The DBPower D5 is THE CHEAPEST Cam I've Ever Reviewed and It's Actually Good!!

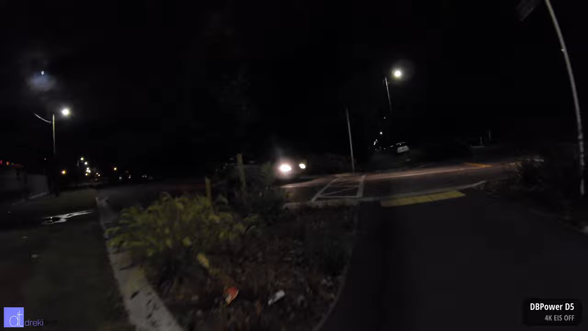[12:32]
out and you were under streetlights or some bright lights, I think you'd get workable footage, but even in this night where it's a full moon and under the LED streetlights, I really can't see that much.
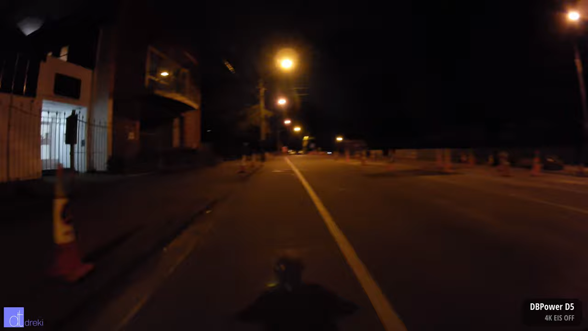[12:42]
Once you get under the orange streetlights, it's a little bit better,